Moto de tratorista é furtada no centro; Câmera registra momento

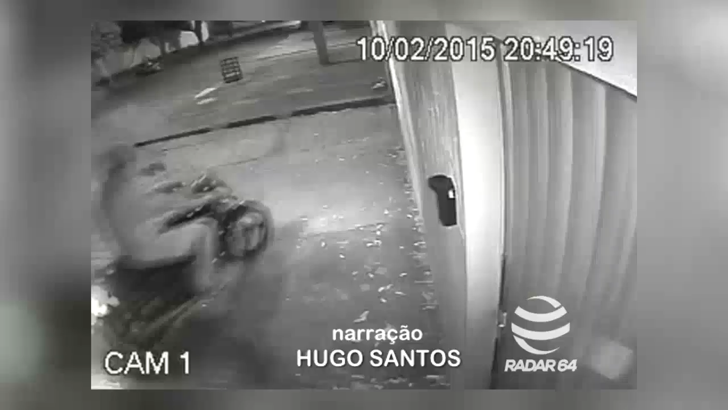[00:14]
Às 8 horas e 49 minutos, ele chegou pilotando o veículo sem capacete.
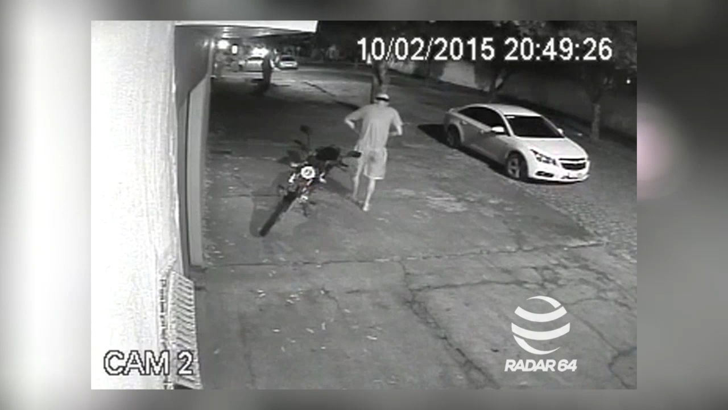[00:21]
Assim que desceu da moto, telefonou para alguém e seguiu a pé em direção à loja maçônica 5 de novembro. Às 9h51, o bandido retornou na garupa de outra moto, já de capacete, passou rapidamente para o veículo furtado, ligou a moto usando uma chave Michel e fugiu.
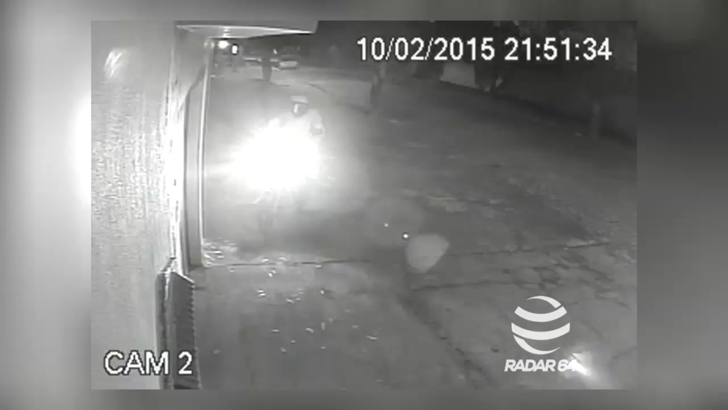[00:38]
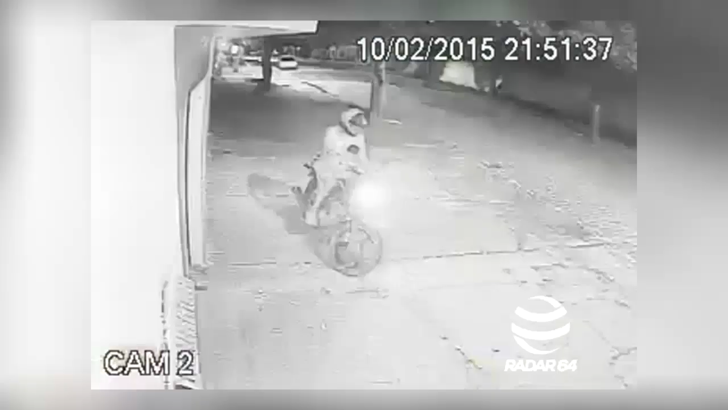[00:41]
O colega do tratorista ainda saiu no portão gritando
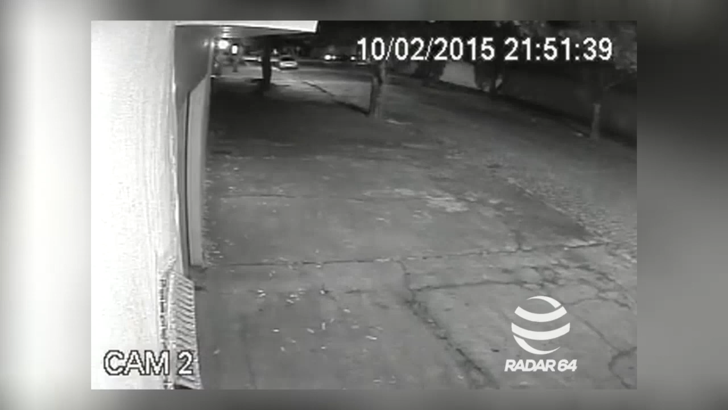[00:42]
pega ladrão e avisou o proprietário que chegou a ir atrás do ladrão, mas não conseguiu localizá-lo.